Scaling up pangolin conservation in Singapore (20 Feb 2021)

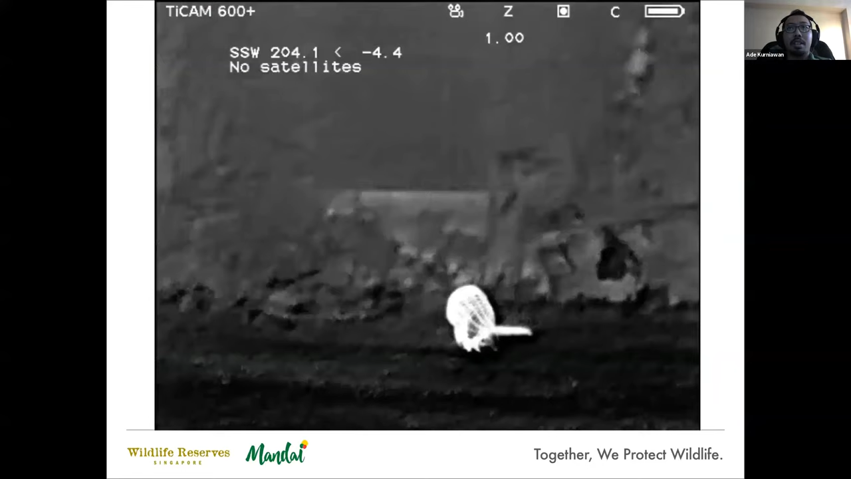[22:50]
so this was the first night the night that we released him this was the first and last time we saw him after we released him
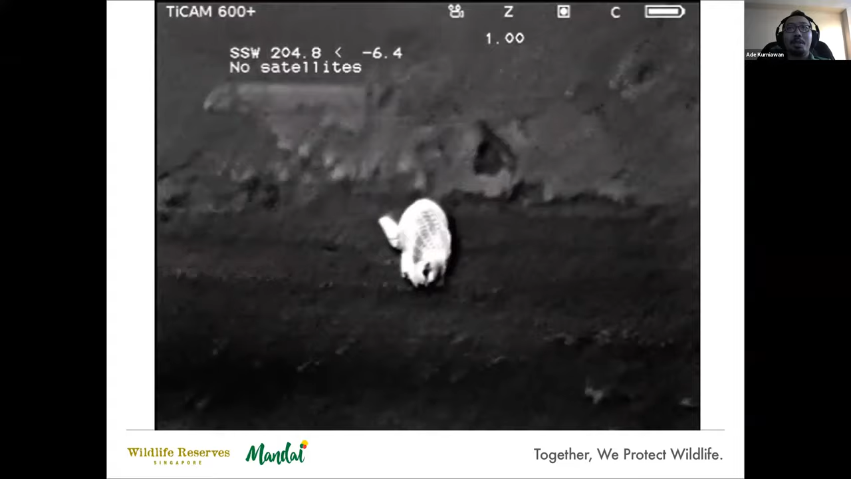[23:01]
we used a thermal camera and you can see the thing on the left side that's his tag